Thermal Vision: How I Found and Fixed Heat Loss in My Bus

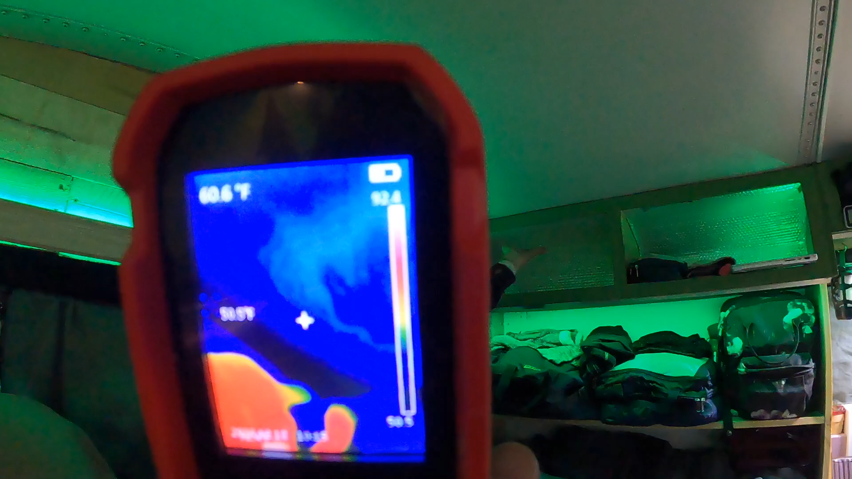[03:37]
Anyway but in here in these cubbies was just the roofing material.
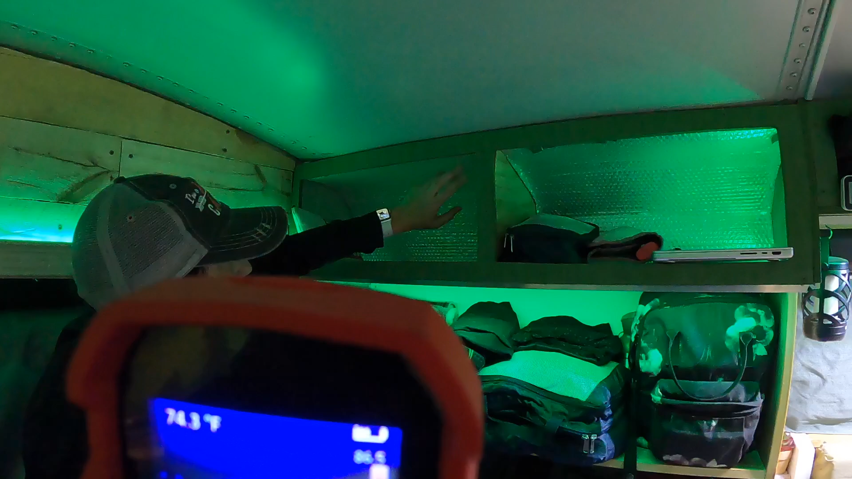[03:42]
And so we put a layer of the pink foam and reflectix now that made a huge difference here.
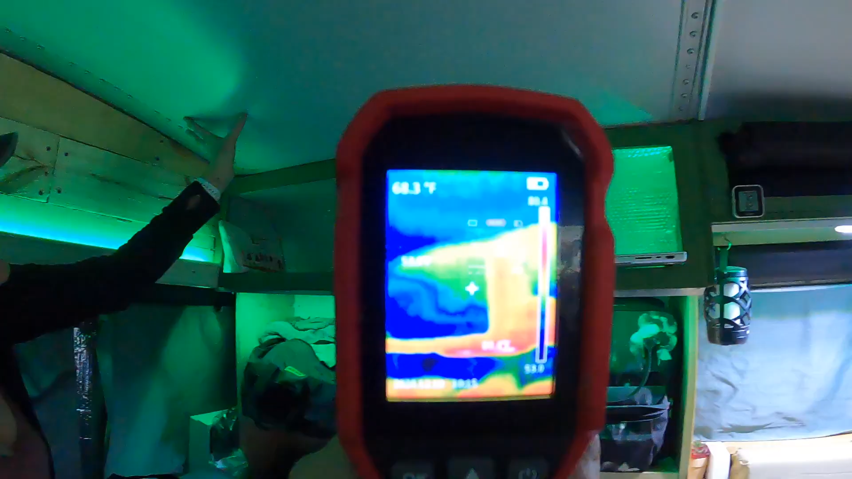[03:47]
On screen: spot 68.3°F
What we actually tested out is we did pink foam and reflectix in this one and just reflectix in this one to see how much gain we were getting with the pink foam.
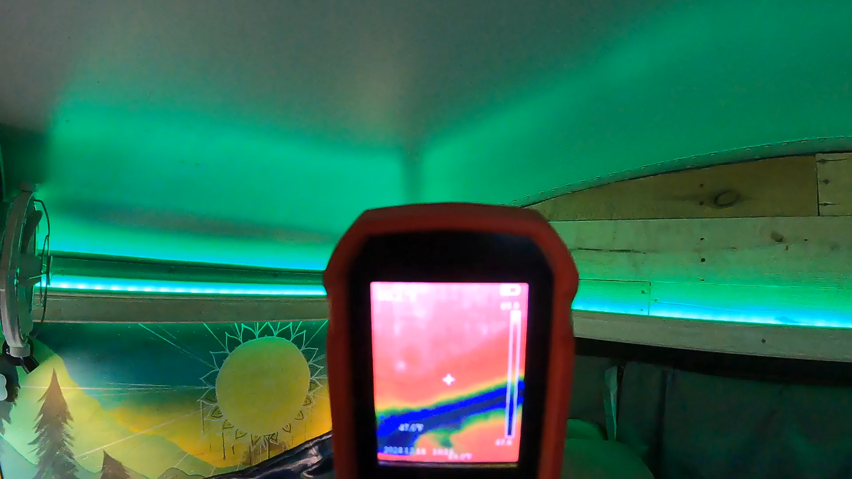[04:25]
This is probably one of the worst areas on the interior and it's right above where we're sleeping which sucks.
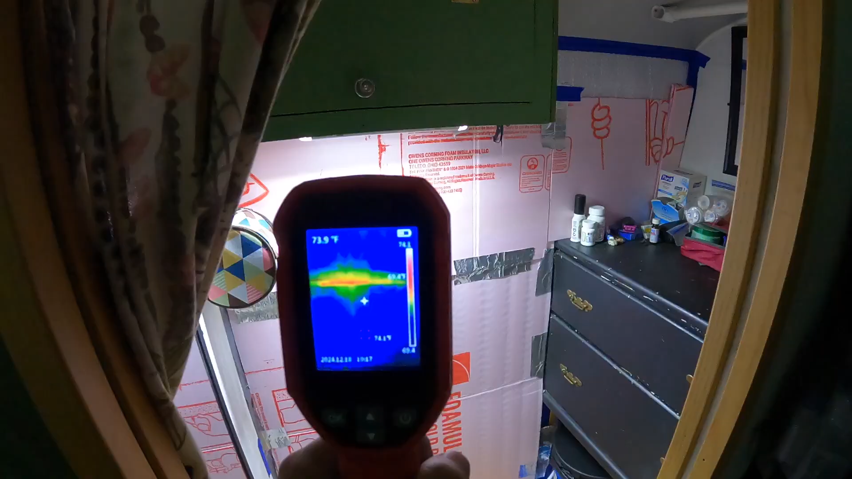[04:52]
On screen: spot 73.9°F
So it's not so bad. What do we got here? 70 degrees?
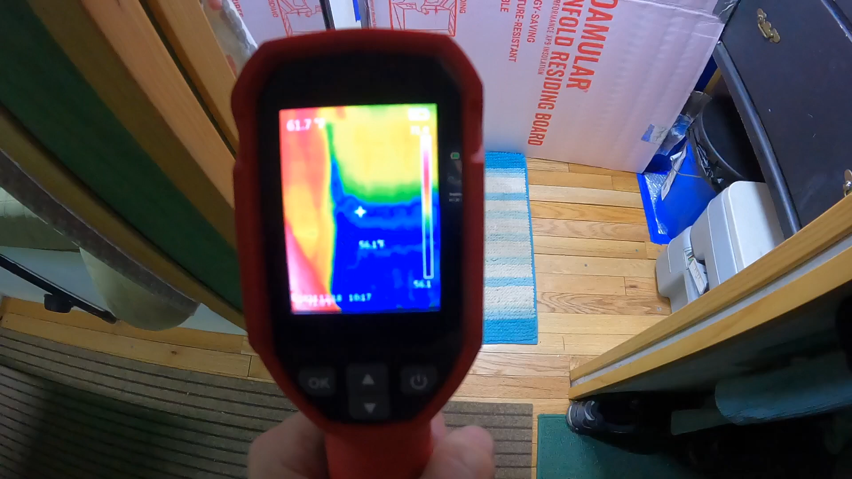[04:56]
Oh it's 55 down there in that corner. What about this corner? This is probably really bad.
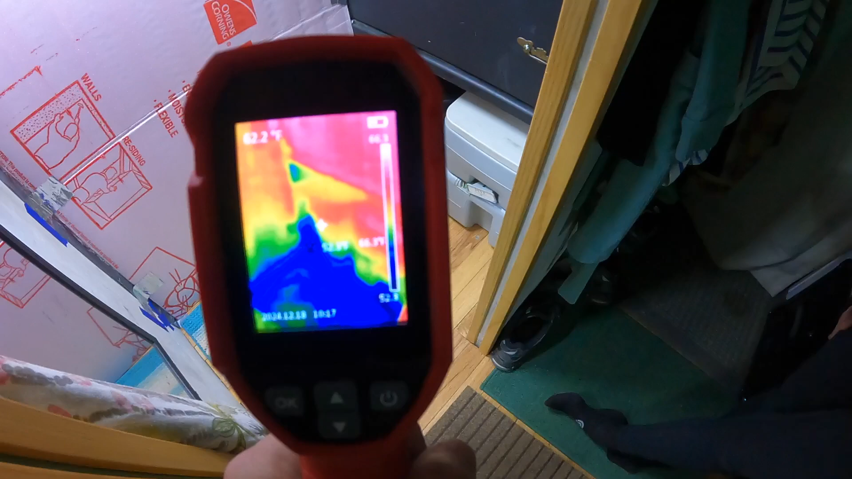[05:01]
Oh 51. 51 near the bucket. Yeah.
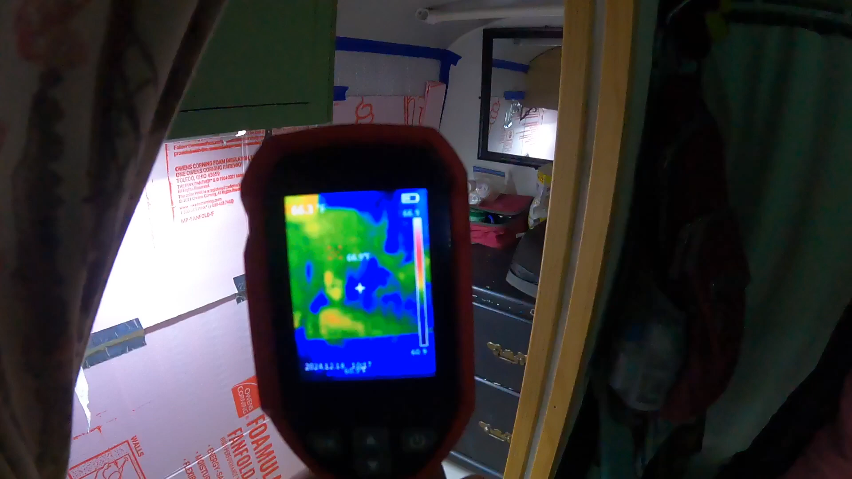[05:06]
But it's still again a massive improvement. And like Sarah was saying every single ridge
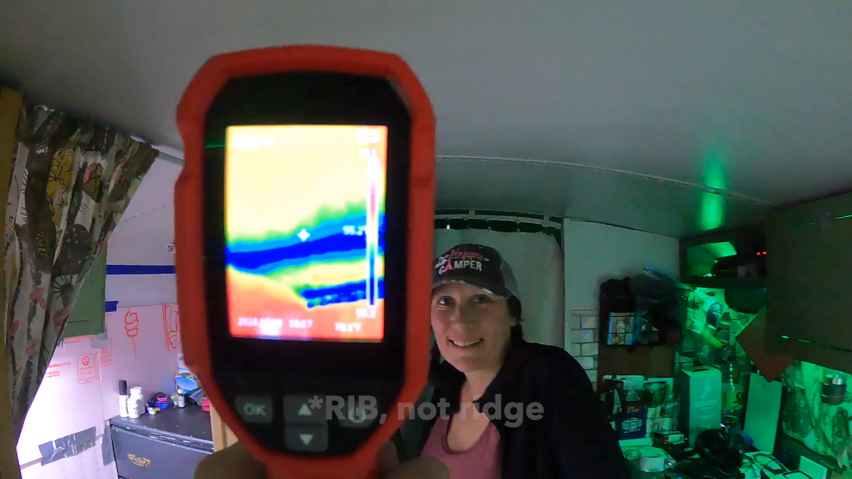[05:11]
on the roof that gives the school bus its strength is basically a thermal bridge to outside.
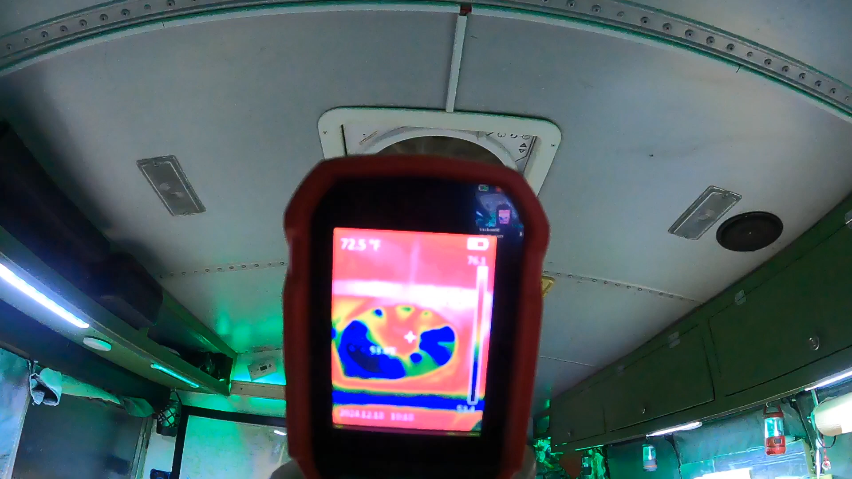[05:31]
Oh yeah. The ceiling fan. We haven't done anything about that yet.
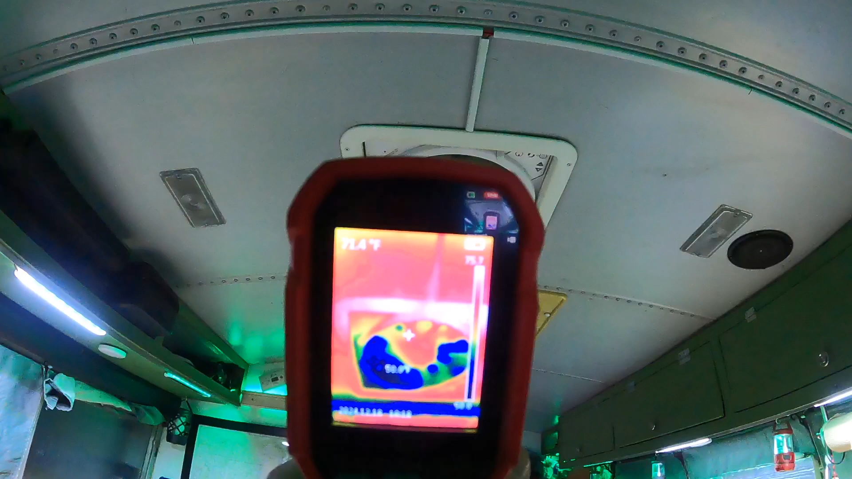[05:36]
But it's very apparent when you get on the roof of the bus that your ceiling fan is losing a lot of heat.
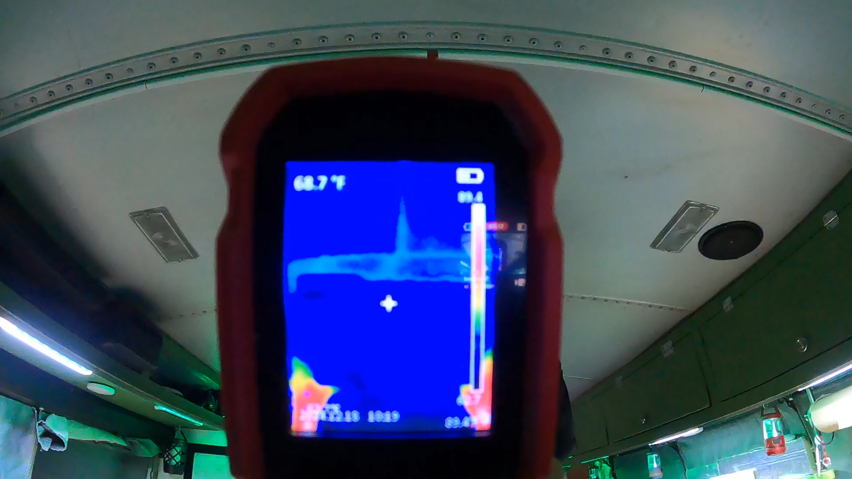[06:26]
On screen: spot 68.7°F
Look at how insulated that is. Is it actually? Just trying to make me feel worse that it doesn't fit.